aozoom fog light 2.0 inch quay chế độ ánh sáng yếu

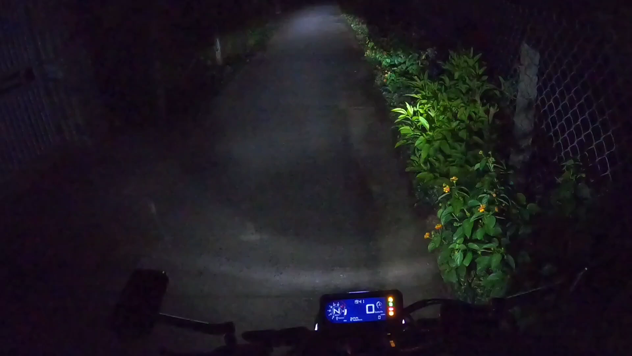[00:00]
Bây giờ mình sẽ test cái đèn Alzum 3 màu nha, đèn Fordlite 2.0 in của thằng Alzum á. Đây là mình là 2 đèn nha.
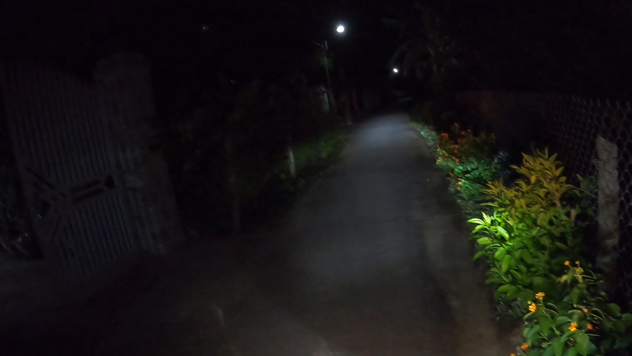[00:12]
Bây giờ mình đang test, đang là, bây giờ cái đèn này đang là đèn jean của Của CB650 nè. Đó. Fordpa nè. Thì cái mình đang quay ở chế độ là chế độ thiếu sáng nha. Còn chế độ mà sáng bình thường á. Mang chó này nó sủa quá. Đây là chế độ sáng của đèn nè.